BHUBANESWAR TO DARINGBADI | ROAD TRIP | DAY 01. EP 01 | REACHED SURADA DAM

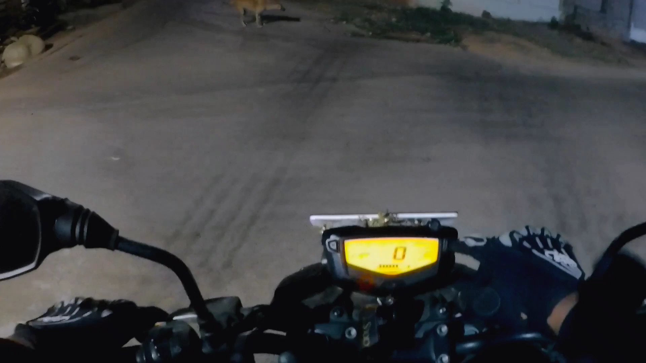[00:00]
It's 2:48 AM now, so we are good to go now. Let's go.
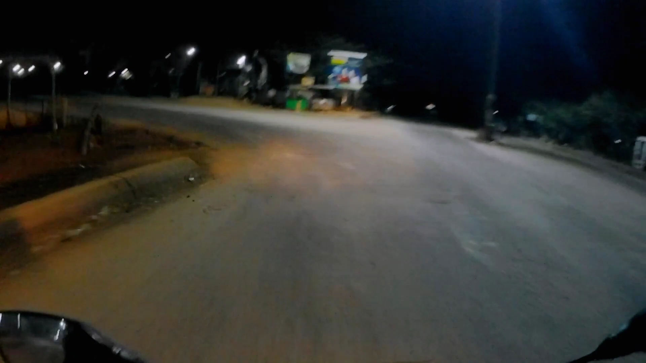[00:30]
अभी हम NH में पहुंच गए हैं।
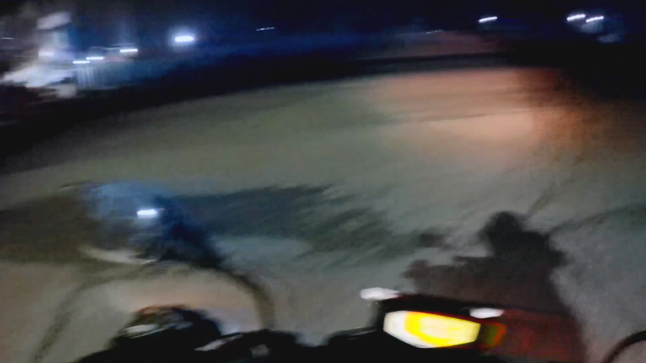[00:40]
We took the NH road towards Barhampur.
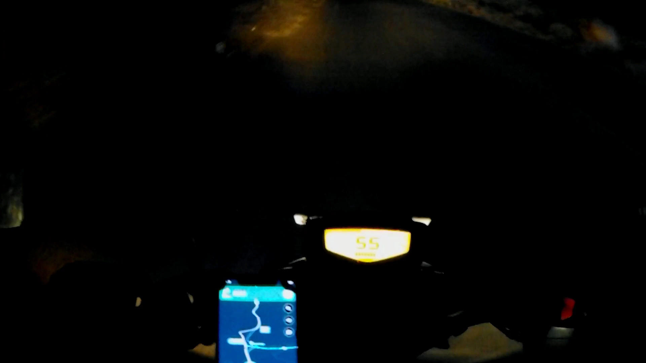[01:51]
अभी तक हम नेशनल हाईवे छोड़े नहीं है. We are still on NH. I think we have to take right after 500 meters or something.
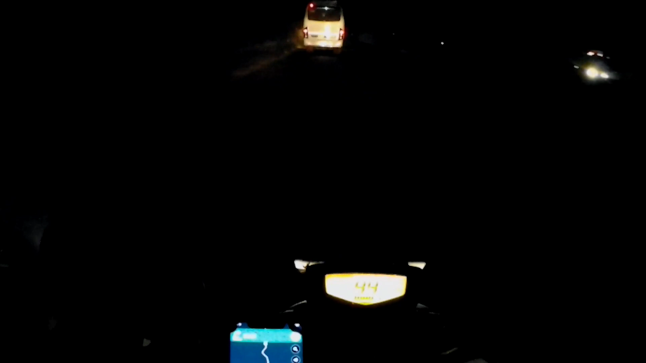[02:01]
I think we have to take right. I think this road we have to go.
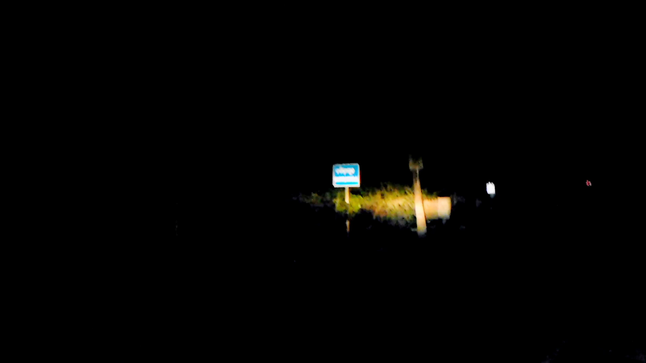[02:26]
Yes. So, road hai be. Dar lag raha hai be. We are taking the road to Asuka. It's going to Asuka. And from Asuka, we will take the road to Darikbari.
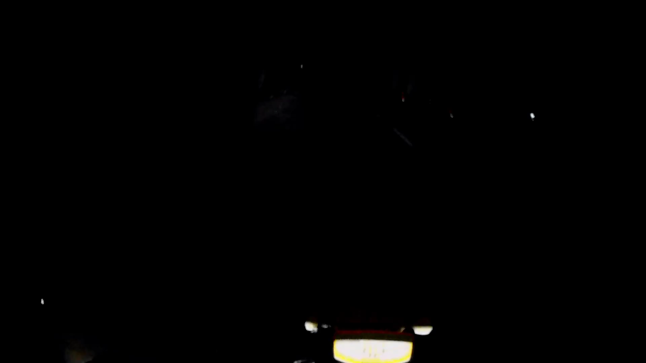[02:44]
हमारा ये तो प्लान था कि हम सुबह होने तक हम आस्का में पहुंच जाएंगे. मुझे तो लग रहा है कि रास्ते में ही सुबह हो जाएगा.
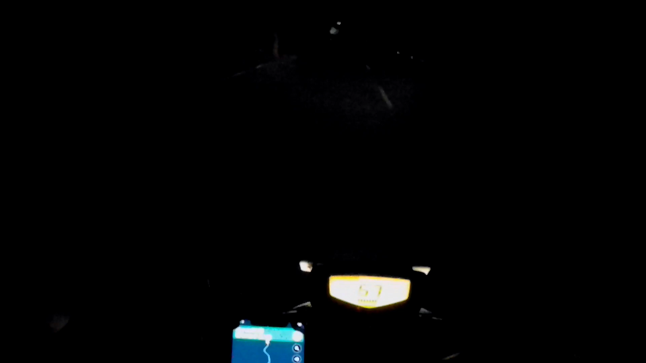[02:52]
Let's see what's happening.
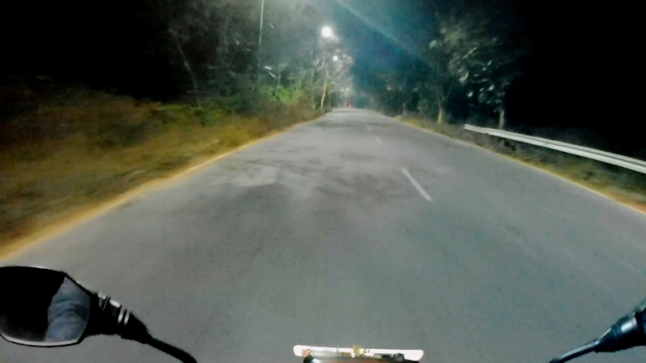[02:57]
बस भी आ रहा है इधर.
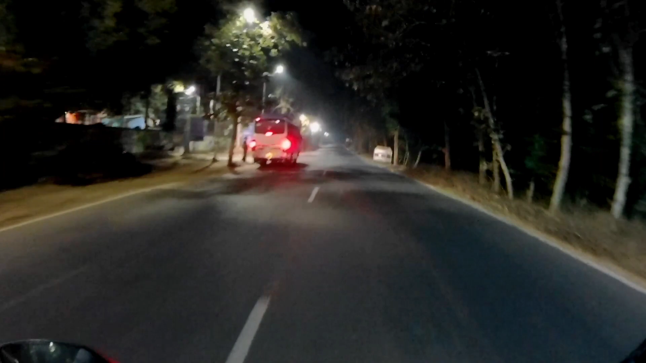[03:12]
ये खोलीकट पुलिस स्टेशन है. ये खोलीकट का जो है ना, ये शायद टाउन है,
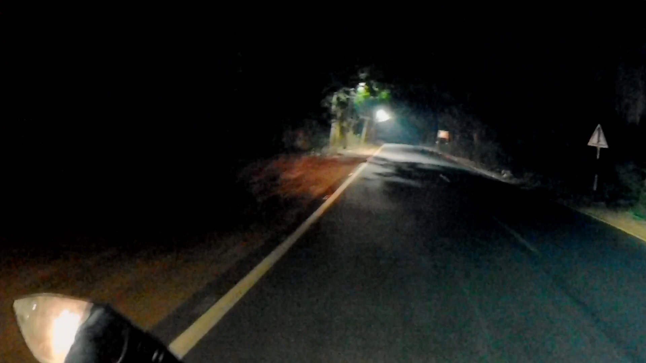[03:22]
तो इसलिए यहाँ पर इतना सारा स्ट्रीट लाइट लगा है. I don't know whether you can see the road or not because it's night. रात को मेरा एक्शन कैमरा थोड़ा लो ही रहता है. The road is just wow.
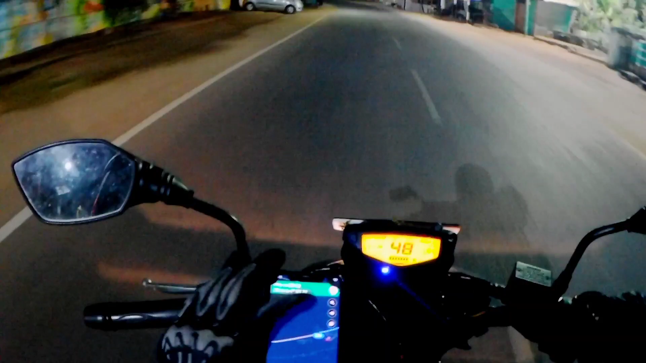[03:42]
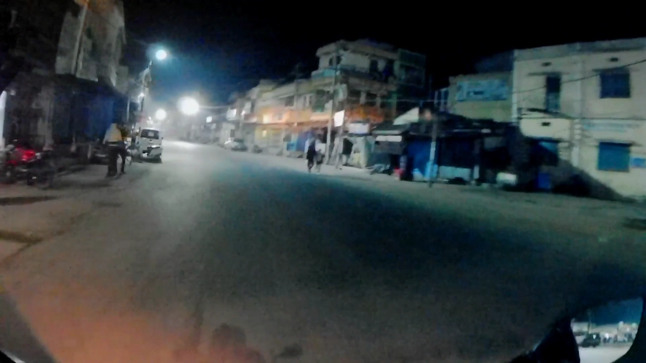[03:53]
We are covering Khalikot now.
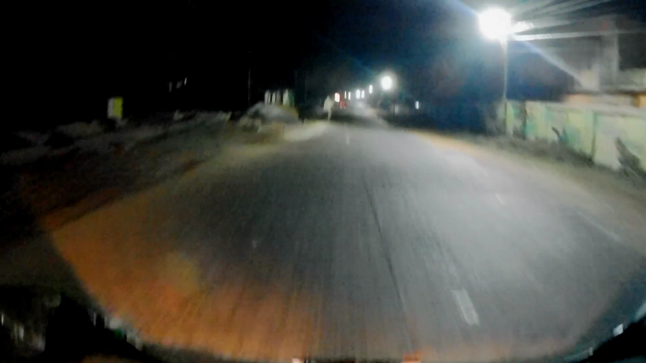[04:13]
अभी ये अंकल जी चलना शुरू कर दिए हैं.
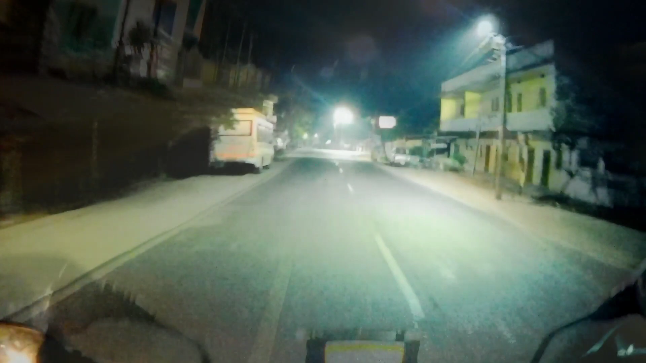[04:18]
I think we have to go by this way. Yes. This is the way to Fulbari and we will enter Kandhamal district.